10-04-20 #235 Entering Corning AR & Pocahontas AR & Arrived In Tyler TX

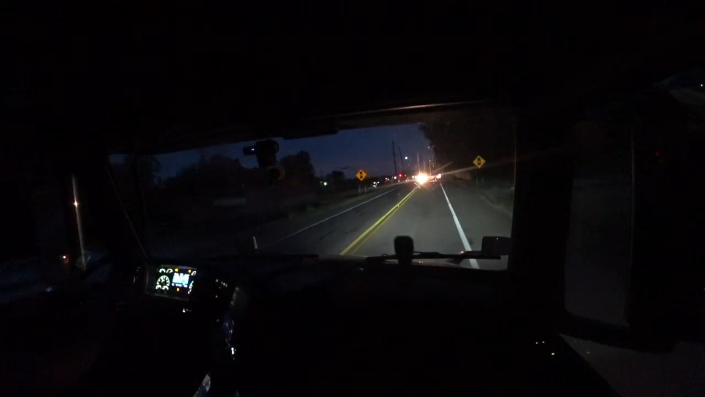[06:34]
Currently located coming into Pocahontas, Arkansas. We are in Pocahontas. Temperature, I don't know, 63 degrees here in Pocahontas. As we are journeying on to Tyler, Texas, everything's going pretty good.
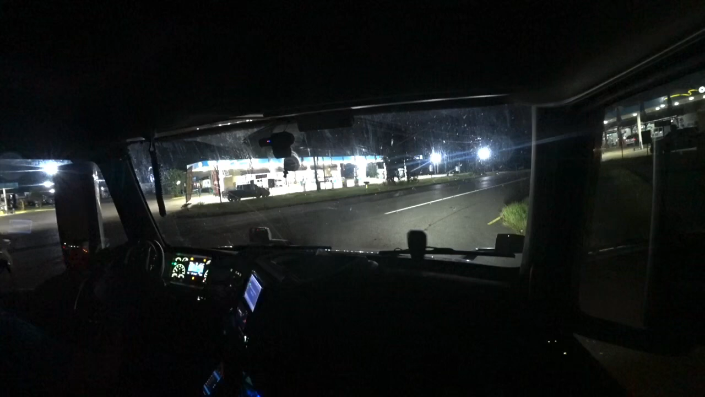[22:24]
Got a Mexican taco place. If you keep going straight, that take you to Brookshire. I don't know if I went in the wrong way or what. It will. Tyler Travel Center, that's what it's called. Excuse me.